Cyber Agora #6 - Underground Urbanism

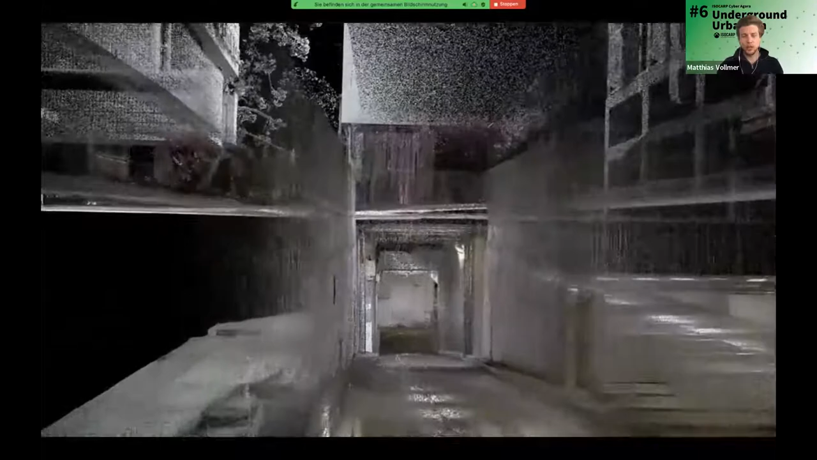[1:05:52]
a shopping mall i just wanted to show this example because it's a kind of a special case within the city of zurich as well um this is actually the underground delivery system
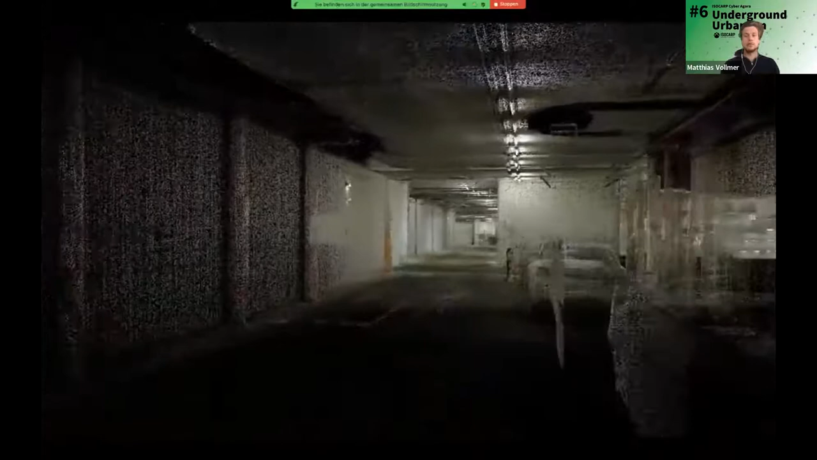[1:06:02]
of um a couple of big shopping malls along the barn of straße it's the main shopping street in zurich um so they started to connect all this kind of um shopping malls with the underground delivery structure and as you know they usually
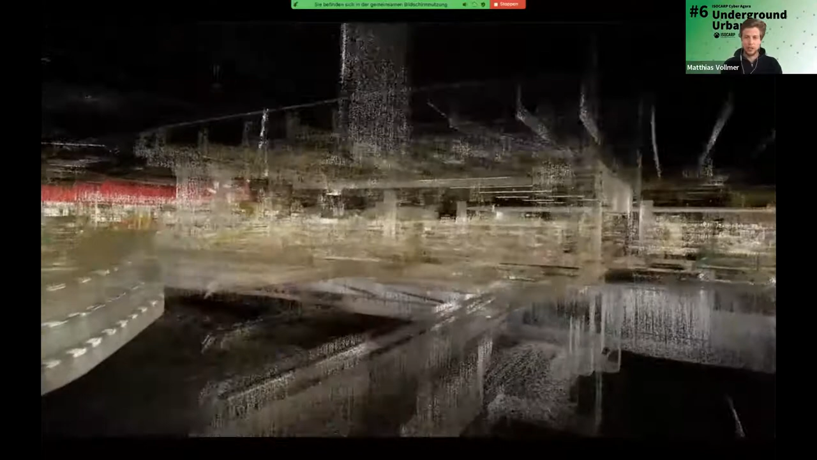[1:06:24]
the underground floor is reserved for the for the food section and that's where we are now so it's quite interesting how in this underground of the city of zurich slowly slowly the food section started to connect um to the delivery system now here we can see it in kind of a
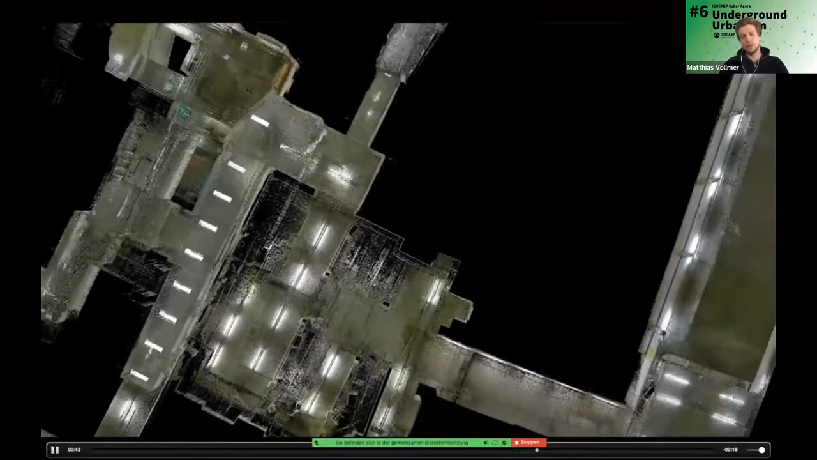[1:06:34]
plan view section and i'm gonna just stop it quickly as soon as we are there to explain
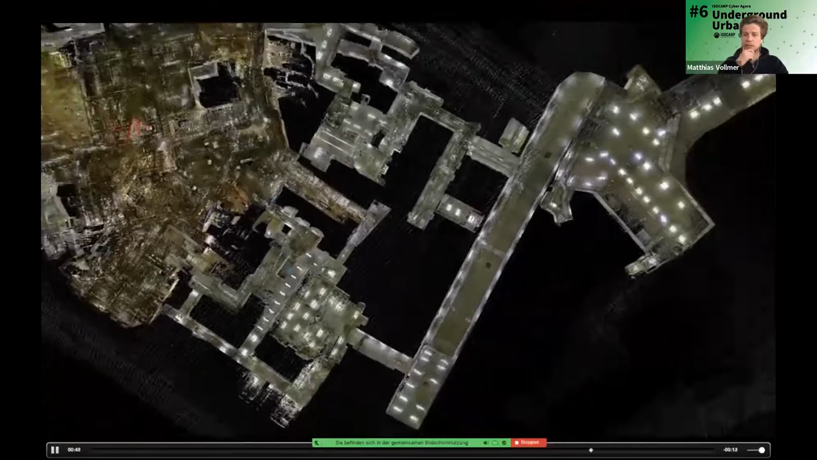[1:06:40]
a little bit what we just saw um so if i stop right here um so we can see here the